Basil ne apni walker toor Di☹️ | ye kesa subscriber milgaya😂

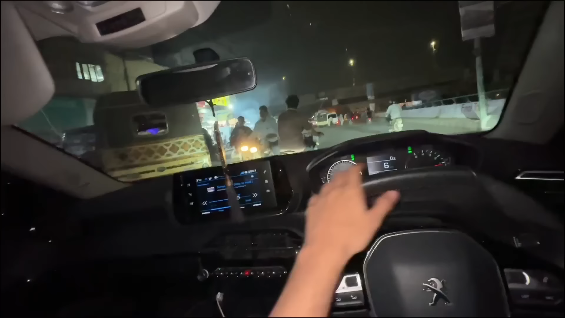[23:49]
पेरेंट्स जो है ना इन लोगों के पता नहीं इनको कैसे छोड़ देते हैं अकेले इतनी रात को, रात के 10 बज रहे हैं और ये बच्चा यहाँ पर घूम रहा है।